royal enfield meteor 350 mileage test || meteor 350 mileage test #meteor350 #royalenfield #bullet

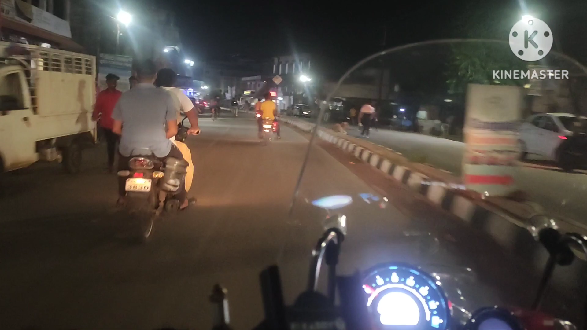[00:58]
अभारेज निकल के आता है तो यहाँ पर जैसे कि आप देख सकते हैं हम night पे निकले हैं तो